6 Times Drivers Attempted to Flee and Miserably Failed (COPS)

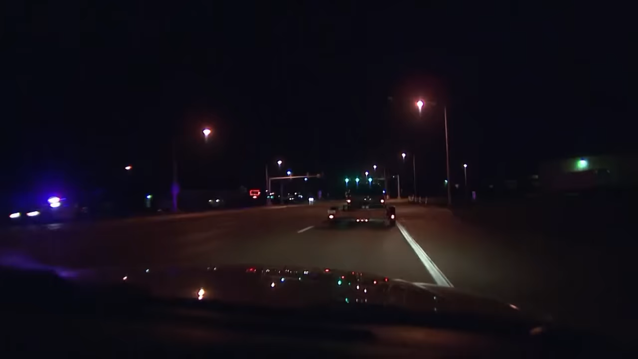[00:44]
We're gonna go ahead and stop it and see what's going on with it. Looks like this guy doesn't want to stop for me. Looks like he's gonna keep going. 321. I've got an SUV pulling a trailer. It's failing to yield to me. Possible DWI. He may be blocked in here. Yeah, he's coming in here.
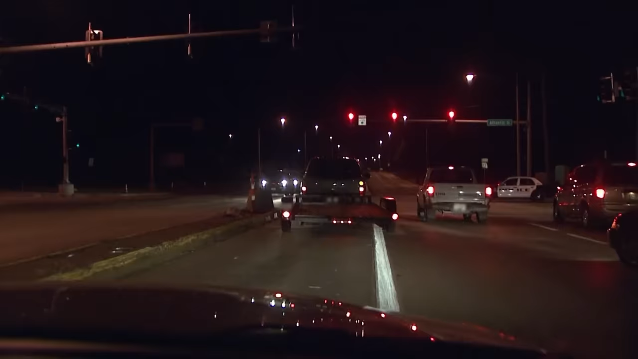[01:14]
Oh, he's taking off on us again. Watch out. We're gonna kind of hang back from him a little bit. He's got that trailer on. We don't want it to come unhitched on us. 320 and 321, did you even attempt to stop him?
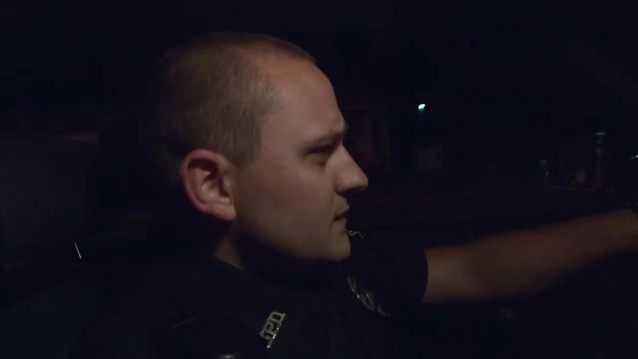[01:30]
He took off when I got behind him. I lit him up. I'm pretty confident he knew I was behind him. He's got possible DWI. We authorized to pursue him.
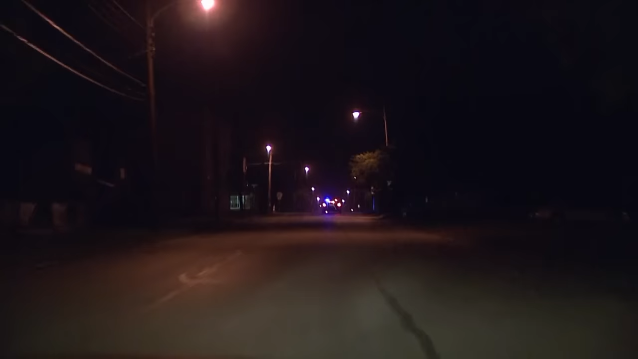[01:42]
29-20, he's running about 80 down Atlantic. He is all over the road. We got a canine in the pursuit now here in front of us. He'll give us a little help if this turns into a foot pursuit. 325, there's two Hispanic male occupants.
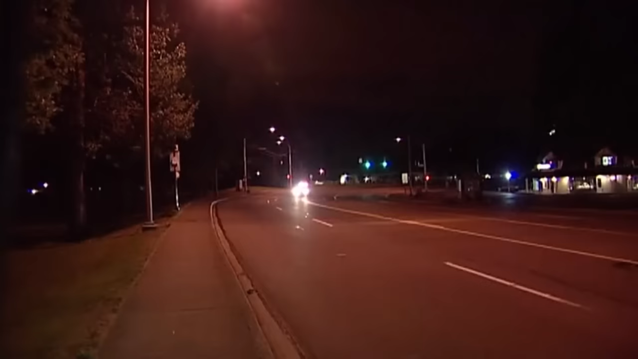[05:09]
We're en route to the east side to assist the units behind a stolen plates on a vehicle. The vehicle is failing to yield. You want sticks? No, there's sticks out at Steel somewhere. He's going to come this way, bro. He's going to come this way. I know.
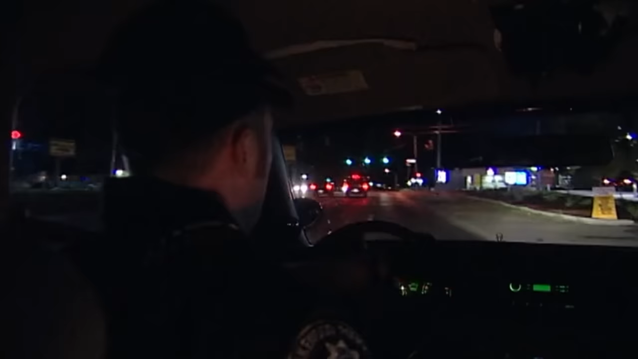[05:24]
I can get sticks. There's sticks out already somewhere.
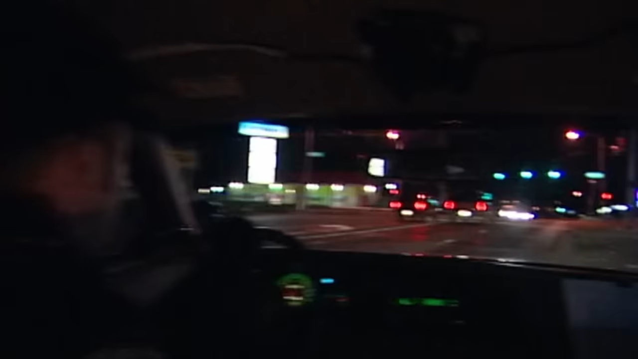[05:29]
Sticks are right there. Josh has got sticks. Get him out, Josh. Get him out. Get him out. Steel now, 043. Get out of the way, Josh. Get out of the way. Let's see what he does. He's going to go straight. There's a car right here.
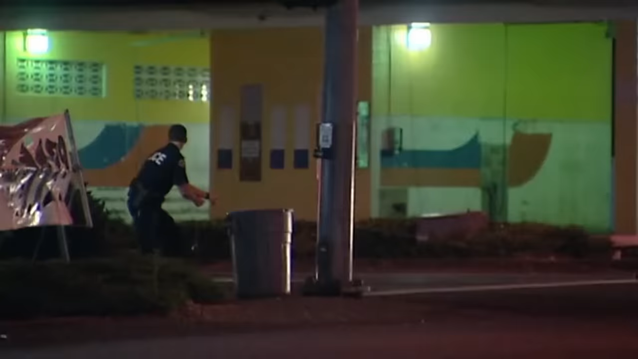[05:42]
Got him. Positive contact with the stick. Got a car. Go, go, go, go, go, go, go.
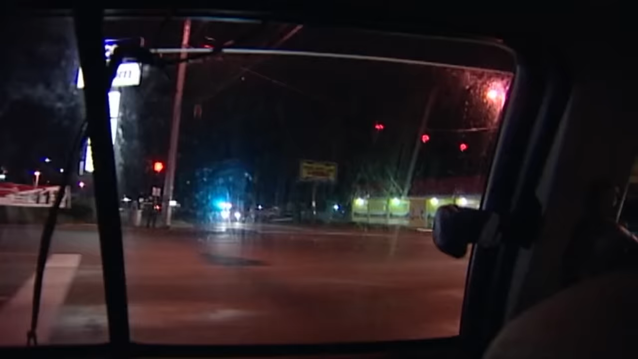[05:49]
Positive contact with the sticks. Oh, ooh, he's losing his tire. Yep, it's going to be a foot chase here.
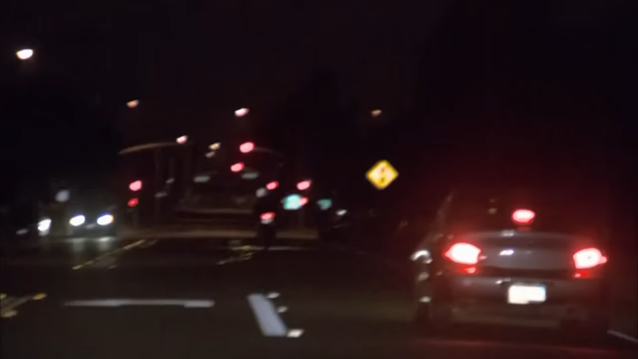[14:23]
He went into oncoming traffic and went westbound. We're going to see if we can attempt to catch up to him. Here he goes.
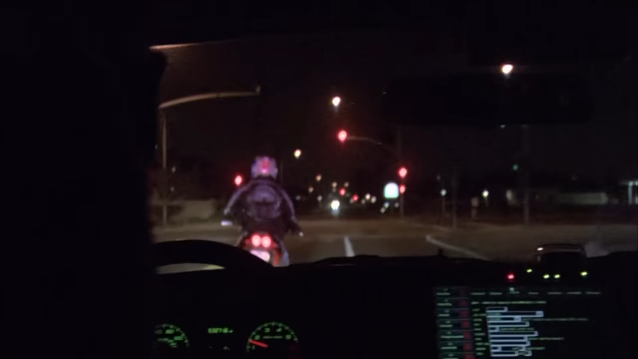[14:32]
Plate's going to be Cal personalized. Edward. Ida Ocean Nora, he just went in. Get down! Put your hands behind your back!
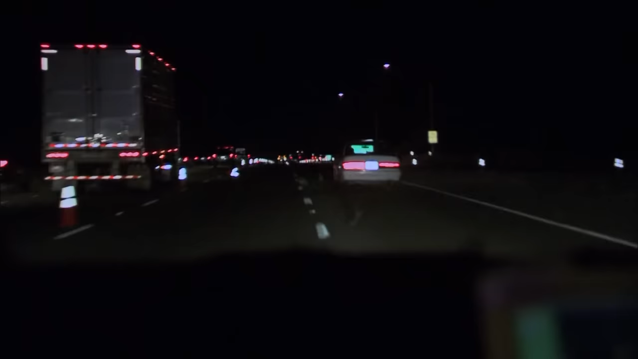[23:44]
6'6 David, his tires are coming apart. This should be terminating here really soon. We're coming up to, I think, Pedrick Road. 6'6 David relayed to CHP that his tires have already come apart. We're starting to pick up some CHP units.
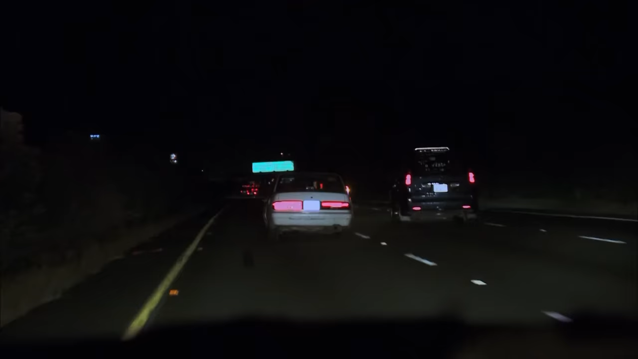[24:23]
6'6 David, we've handed the pursuit off to CHP. So right now we've handed the pursuit off to CHP.
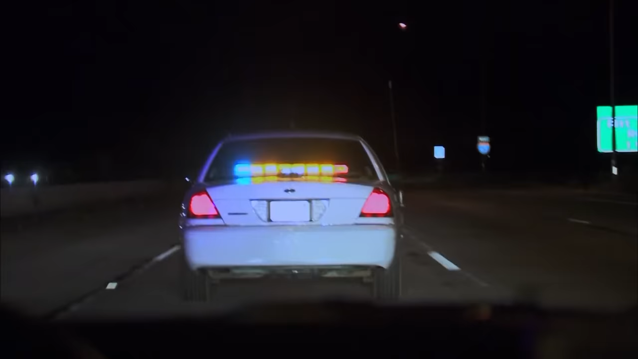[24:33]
6'6 David, we're slowing down to 60. Looks like this is going to be terminating here really soon. We're at Pitt School Road. 6'6 David, we're down to 50, still westbound on 80. CHP is gonna do the pursuit move. Okay. Come on, I'm getting the rifle.